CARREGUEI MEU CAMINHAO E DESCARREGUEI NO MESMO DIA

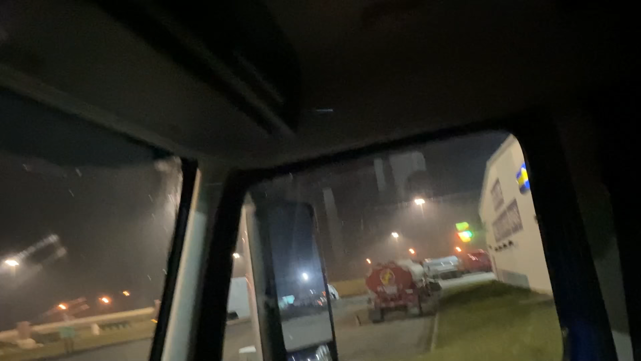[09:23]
cara Não dá pra pôr naquele buraco Porque tem a mecânica ali Aqui a mecânica, ó
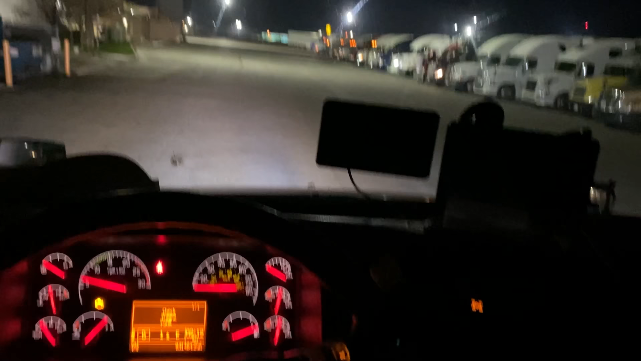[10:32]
baby É, galera Quem madruga, Deus ajuda Tô saindo do posto aqui
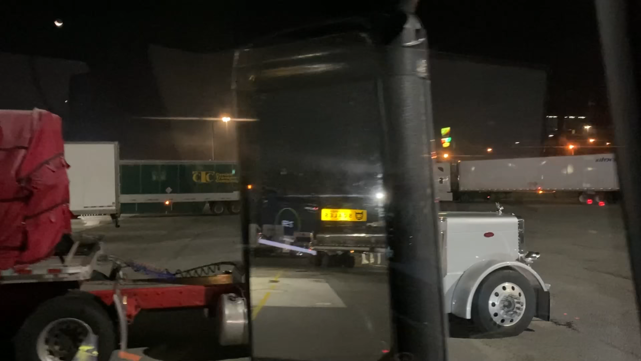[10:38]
São quase seis horas da manhã Perbilzão bonito aí, tá vendo?
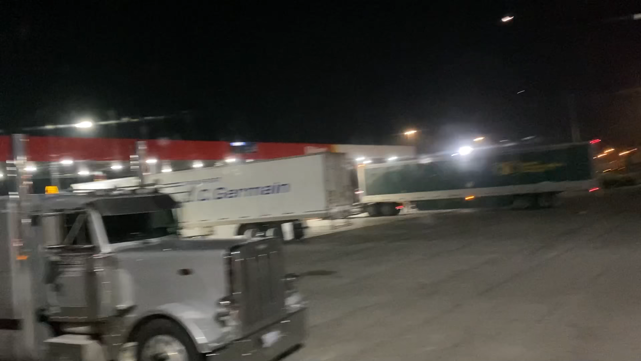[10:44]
Só que não tem cama, cara A caminha dele é bem curtinha Tem vários modelos Tô saindo aqui Já liberou minhas horas pra mim andar, galera Vamos lá, né?
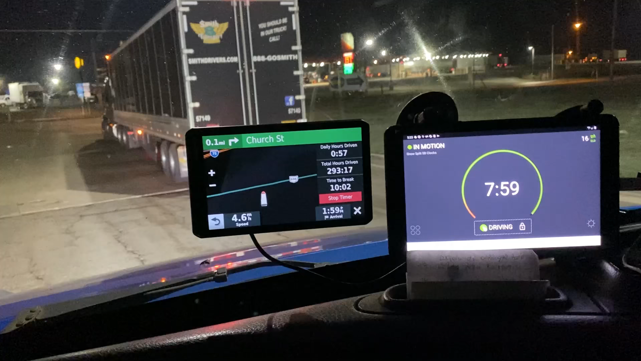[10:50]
Fiz meu café ali Nem saí do caminhão, cara Tão frio que tá lá fora
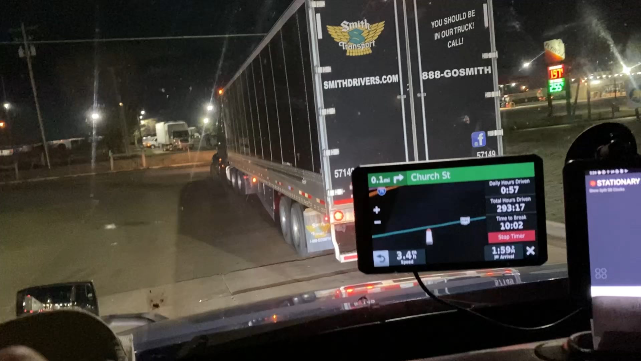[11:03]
Mas o híri tá ligado Aqui tá quentinho Só que
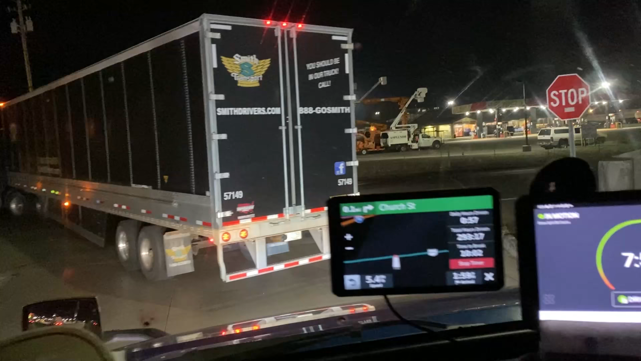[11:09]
Parece que eu não sei Da onde sai algum vaporzinho Dentro da fresta da janela Aqui Batei um papinho com vocês Quando vocês veem a imagem aqui De noite aqui Olha aí como é que fica A caminha do caminhão aqui Tá vendo?
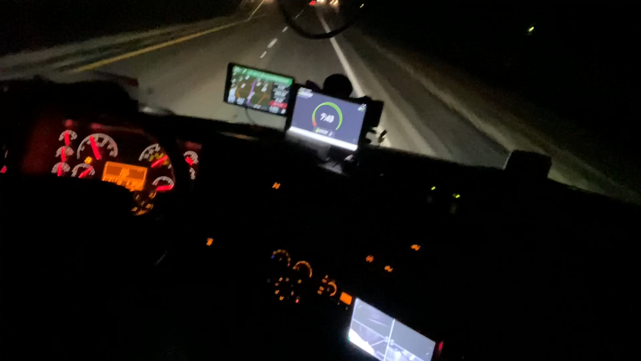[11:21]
Tá piscando uma luzinha vermelha No painel, vocês vão falar ali Mas é meu cinto aqui Mas eu tô com ele É É que eu saí do posto sem ele Aí ficou aceso E não apagou mais agora Mas O que que eu ia falar pra vocês, galera?
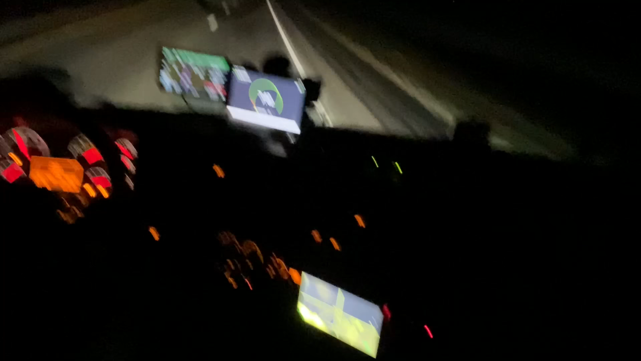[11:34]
Aqui Tão perguntando pra mim Se não tem aquelas polícias rodoviárias Na estrada aqui Na beira da pista Que você tem que passar devagarzinho Com o carro Lembra aí no Brasil? Aqui não tem não Aqui tem muita polícia Que fica com a viatura aí Debaixo das pontes Escondida aí no meio do canteiro Com acostamento Mas a guarita em si Não tem não, tá galera? Não tem aquelas guaritas Que você tem que chegar E diminuir a velocidade Aí dali um minuto Você já desce o porrete Aqui não tem aquilo lá não Só tem as viaduras Tá?
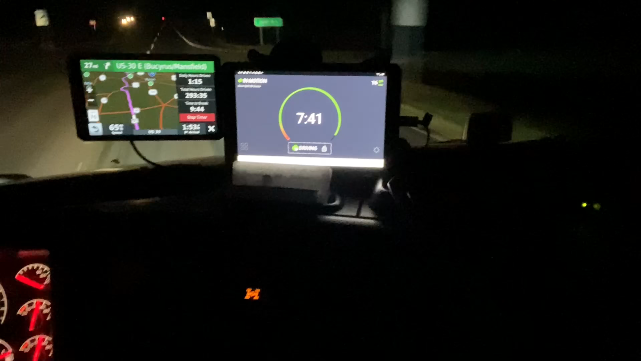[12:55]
Só pra esclarecer algumas dúvidas aí, tá? Conforme eu vou lembrando aí As perguntas aí Vai deixando nos comentários Que eu vou lembrando as perguntas Eu vou falando pra vocês aqui, tá? Aqui é minhas horas, né? Eu tenho que dirigir, ó Eu saí do posto agora Eu tinha 8 horas pra andar hoje Daí quando eu ando às 8 Eu fico meia hora de break De descanso
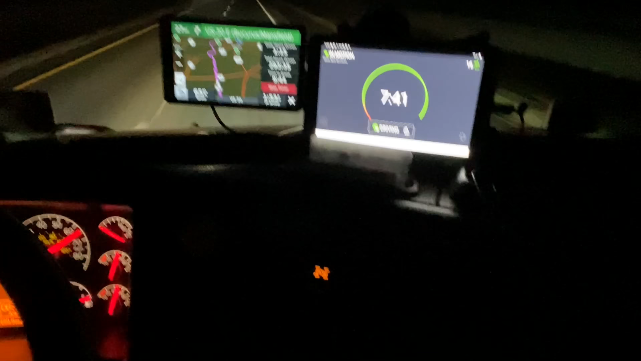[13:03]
Aí me dá mais 3 Não tenho 11 horas pra andar